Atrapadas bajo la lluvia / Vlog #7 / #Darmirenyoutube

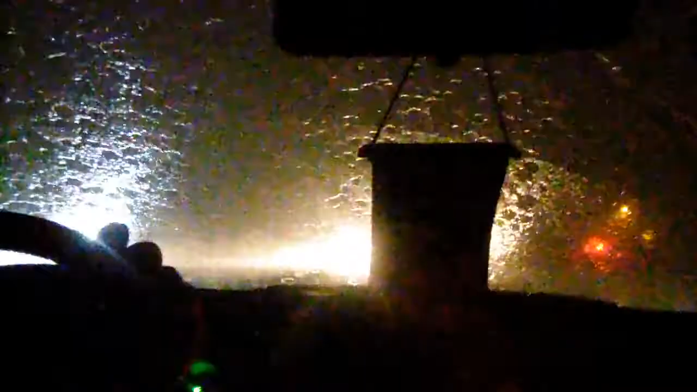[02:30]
Bueno, por ahí le contamos qué pasa Miren cómo está lloviendo No creo que ni nos podamos bajar del carro